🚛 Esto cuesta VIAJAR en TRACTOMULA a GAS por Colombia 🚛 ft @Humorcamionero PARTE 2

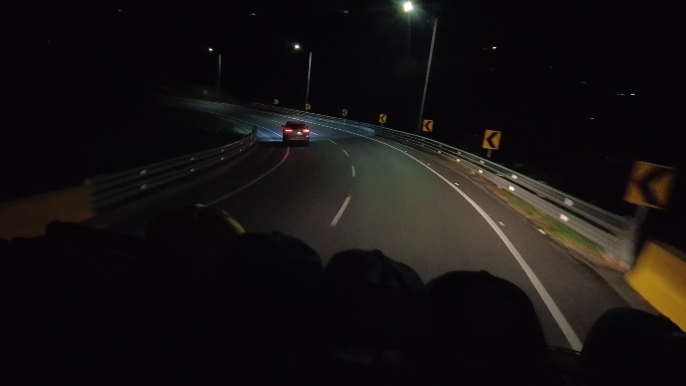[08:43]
Claro, como todavía al principio la gente no le tiene el tiro, se confía y ahí quedaban. Sí, porque ya no. Se ve suave, se ve suave. Es que es que... Y es que un carro ya con peso coge buena velocidad. Miren, se comprende muy candela.
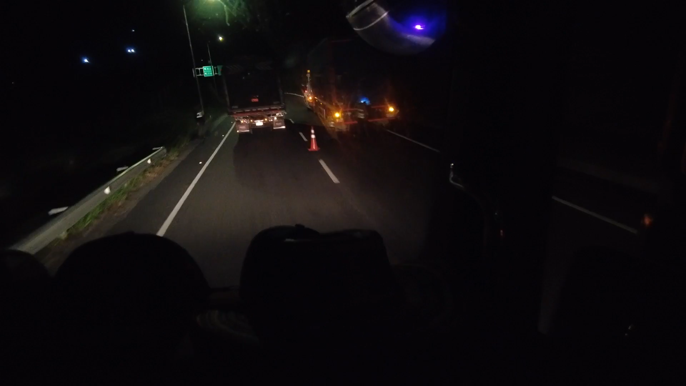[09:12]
Ah, muy pucha. Ah, no, ahí le están haciendo la...
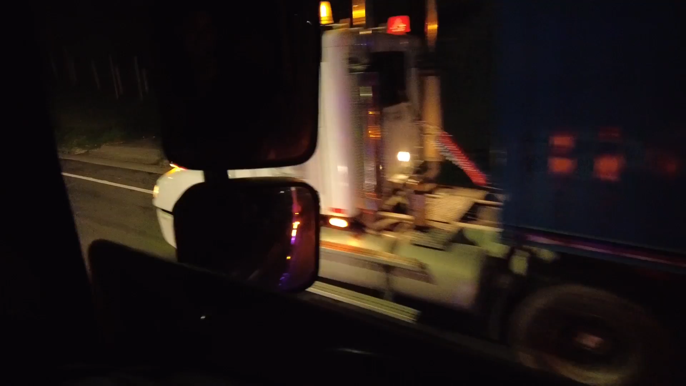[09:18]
La revisión. Lo sapearon de algo. Buga y Cali a la izquierda. Calarcada, Armini y Pereira a la derecha. Cali
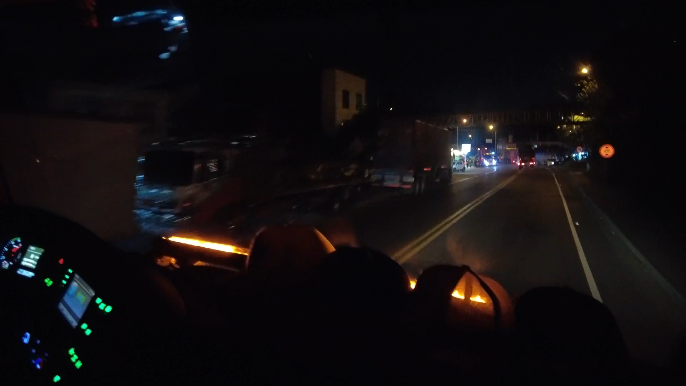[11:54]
Acá ¿Vamos a entrar o vamos saliendo de Calarca? Acá ya está casi la calidad
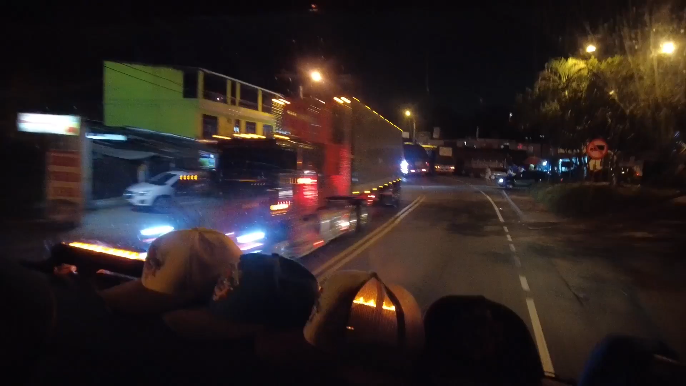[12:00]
Pues, por lo tanto nos vamos a mandar ¿no? Sí Pero acá vamos pasándoles por un ladito Exactamente
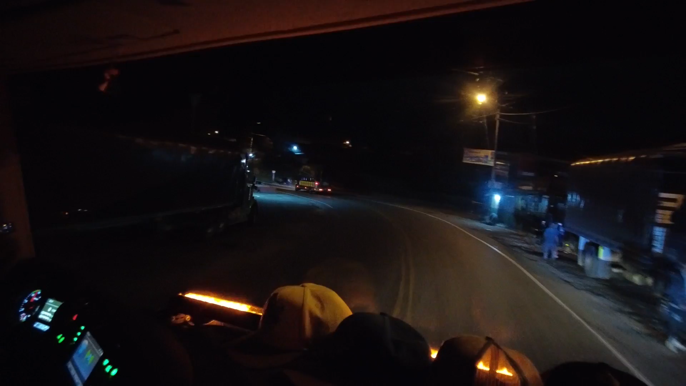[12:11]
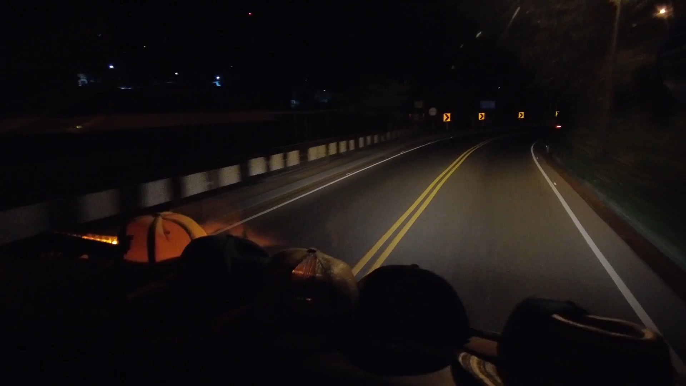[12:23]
Bueno vean,
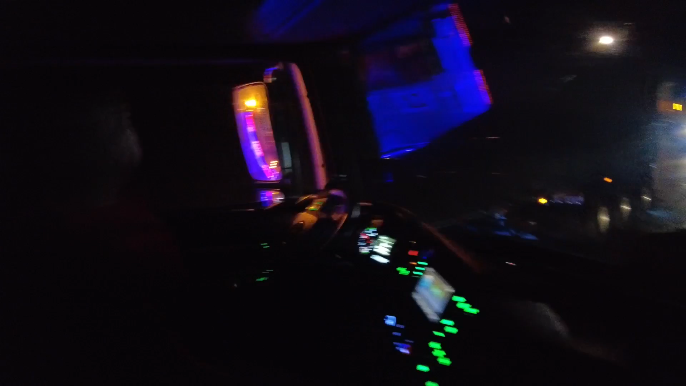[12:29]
acá vamos en un puente que es una curva Y el tema acá es difícil Porque como el trailer es tan largo Entonces toca suavecito, lo más abierto posible Pero vean que acá ya no se pueden pegar más Vean, eso es lo delicado de tener un trailer tan largo Vean,
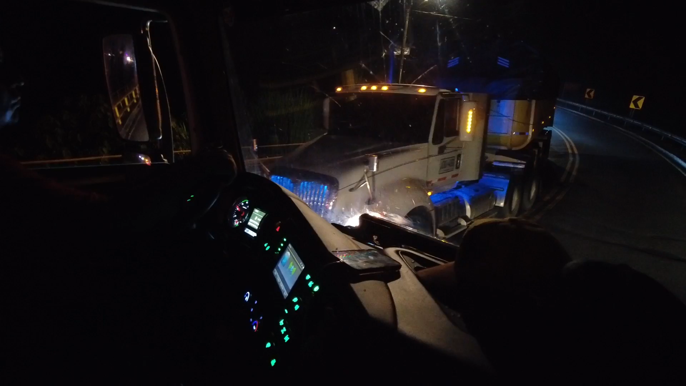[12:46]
a este man le va a tocar cerrarse Menos mal este sí tiene uno corto Un trailer corto O sea,
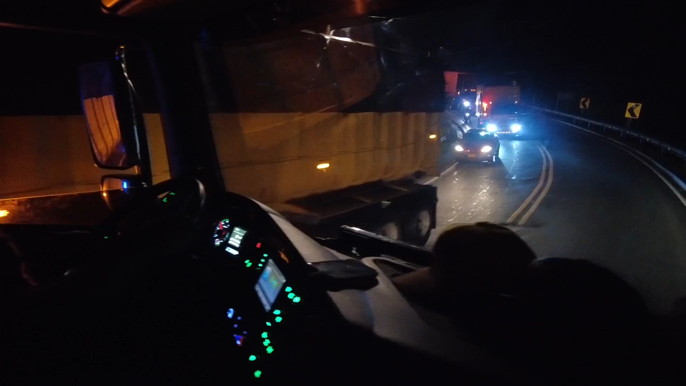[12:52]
donde hubieran llegado dos carros con un trailer así de largo Baila Llórelo Bueno muchachos, sexto y último peaje Peaje Corozal
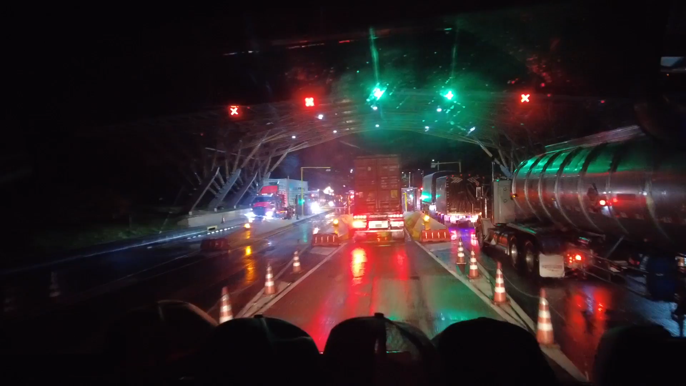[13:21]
Esto es acá después de haber pasado Armenia prácticamente